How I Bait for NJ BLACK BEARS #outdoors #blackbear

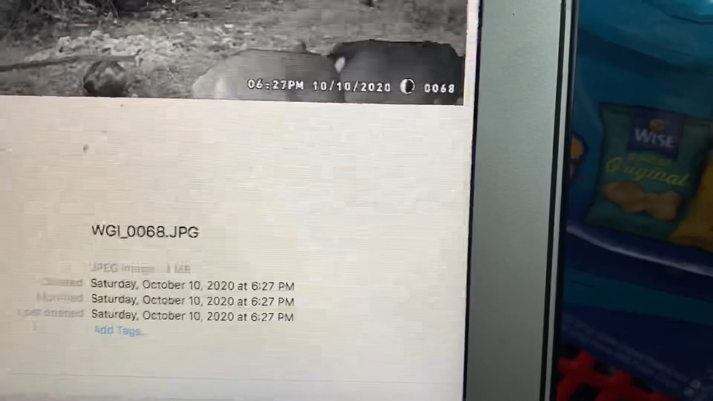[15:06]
okay deers 630 big bear but 930 at night 945 1054
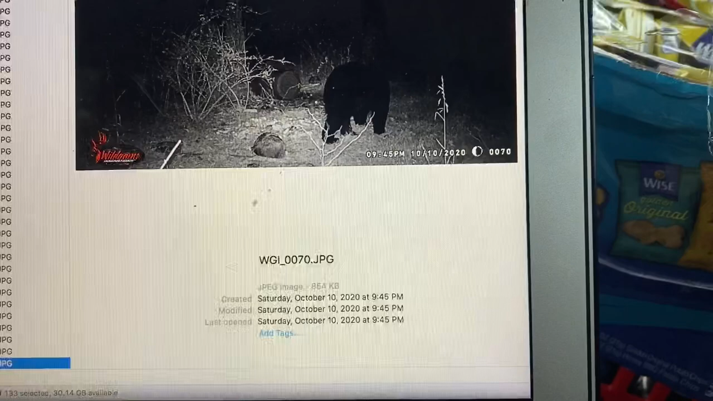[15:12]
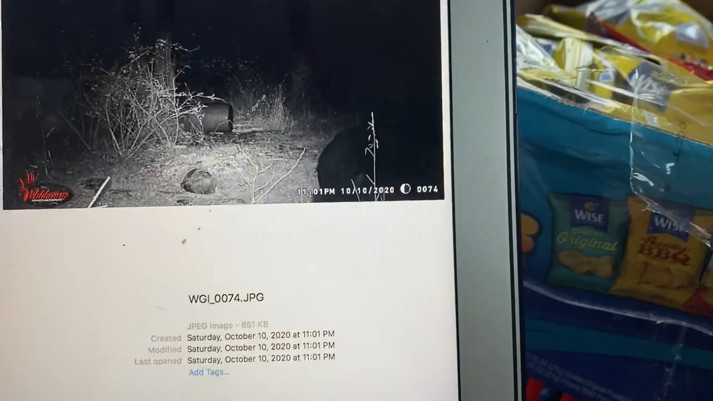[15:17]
11 okay this is yesterday deers at 736
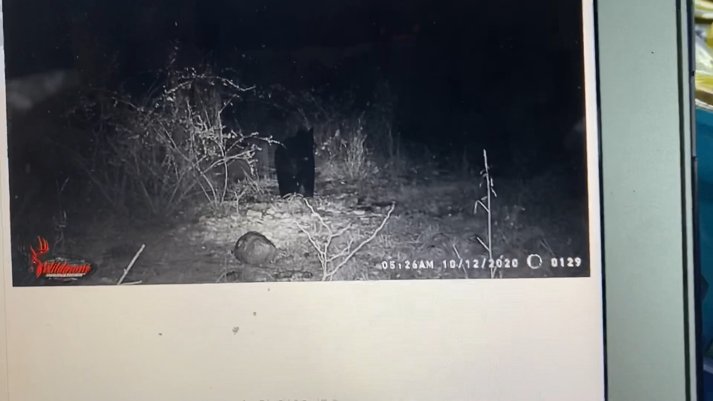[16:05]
but uh yeah bears are hitting it